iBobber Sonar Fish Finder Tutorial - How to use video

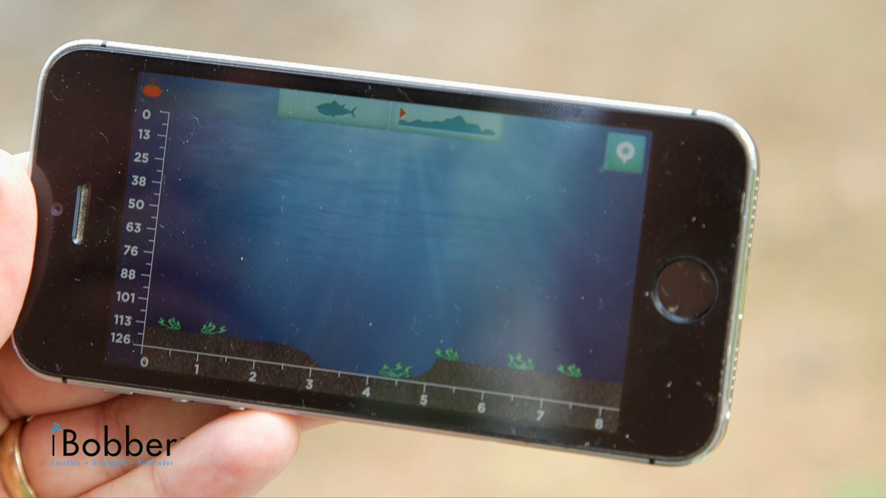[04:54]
of the lake bed or the river bed wherever you're fishing. And you can start to understand the contours and then where the fish might be living.